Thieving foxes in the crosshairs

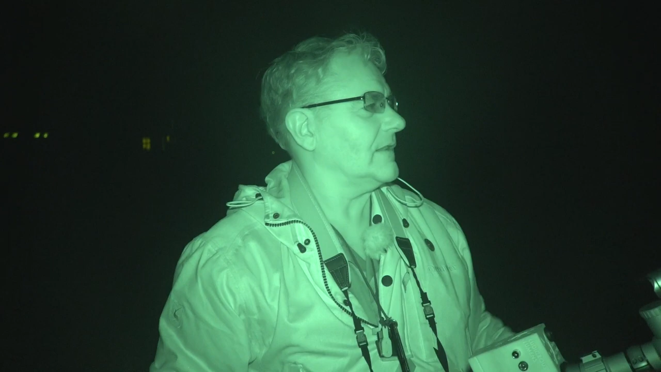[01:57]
I always try and remember to check behind us when we're squeaking.
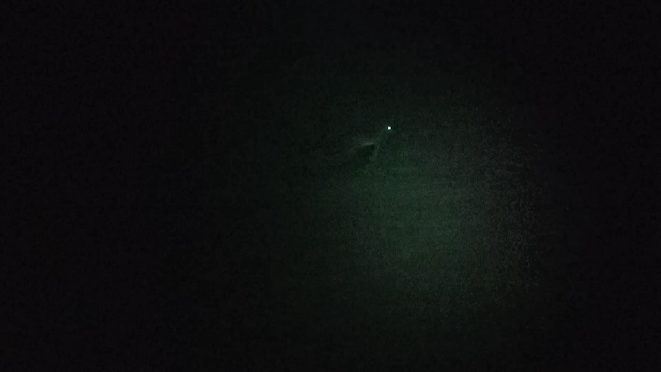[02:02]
The Loanbald 2 were there. So, just deployed the sticks.
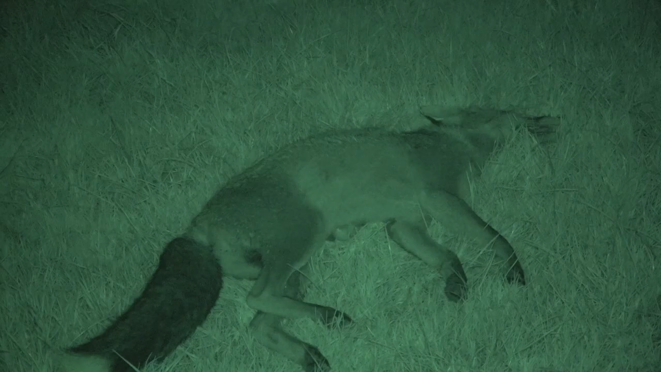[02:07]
It came out. The first one was fine.
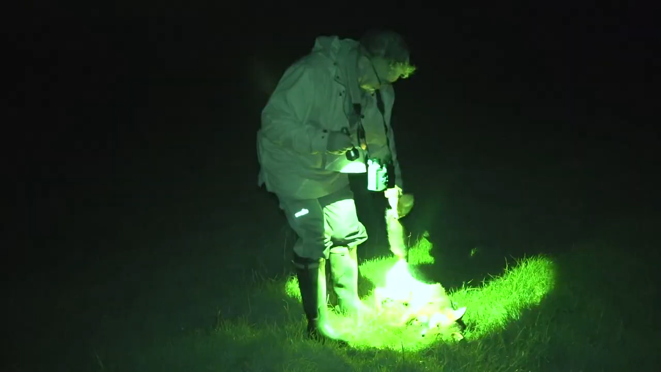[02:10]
The second one ran off a bit, and we got it in the field.
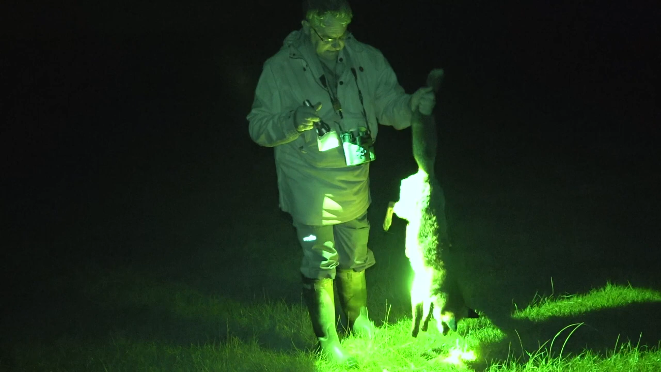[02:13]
The first one is a fully grown dog fox. Yeah, that's not a cub at all, is it? No.
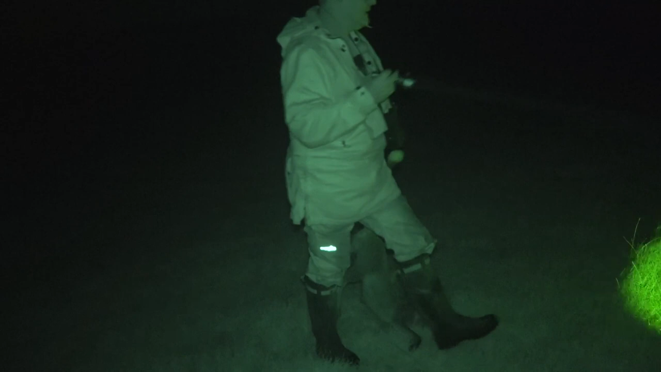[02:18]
If we go and see what the other one is.